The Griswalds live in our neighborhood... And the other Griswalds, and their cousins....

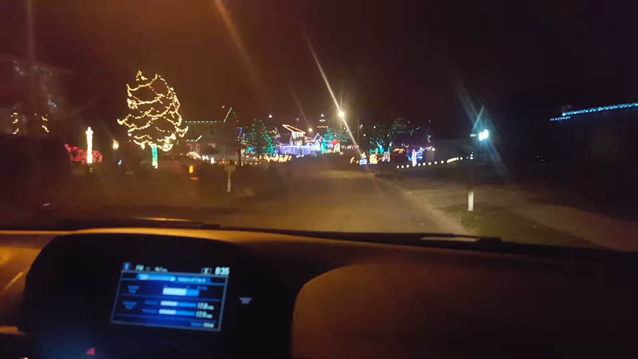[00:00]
The Griswolds. I don't know where to look. I don't know either. Whoa, look at all the snow. What's that one say? 103-1. Ah, 103.
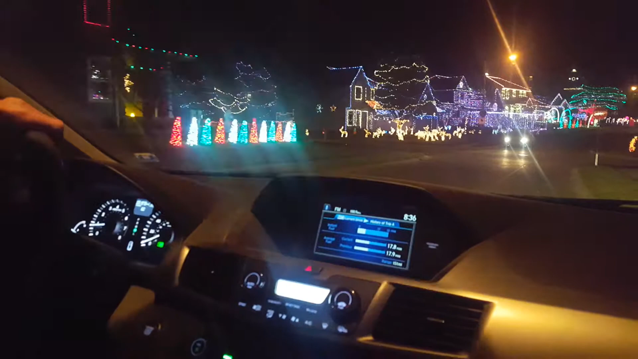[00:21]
It's hard to get to 103. There we go. I missed it. There we go. Did you see those? No.
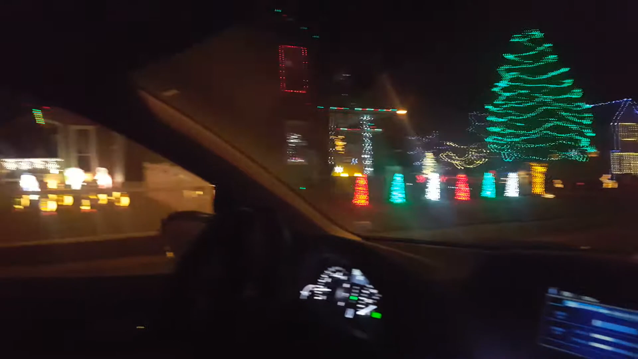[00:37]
Oh, are they singing?
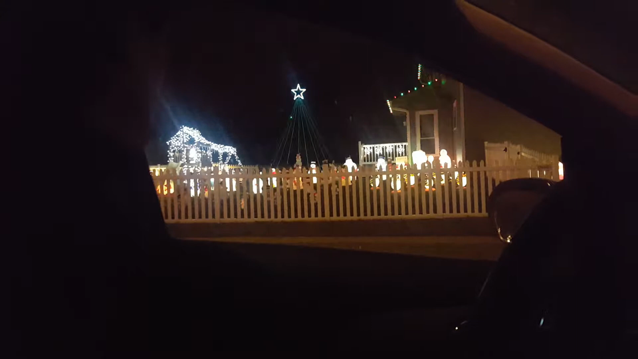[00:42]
Yep, I think they're set up like they're singing parts.
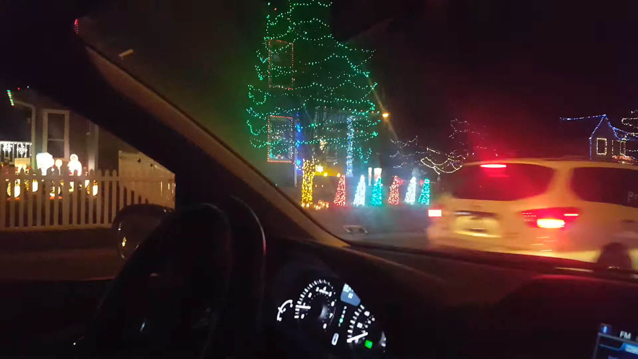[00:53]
Alright, I'm gonna keep going. Yeah, the other names have got to know. Yep, people are just, look at that house over there with all those lights. Look at the wind blowing on that one. Griswolds. Oh yeah, that one is crazy. I wanna go see it. Okay. Alright, they might have a radio going too. They have. It just keeps switching. Oh, here's all the nativity scene over here on the right. Every single character is over here.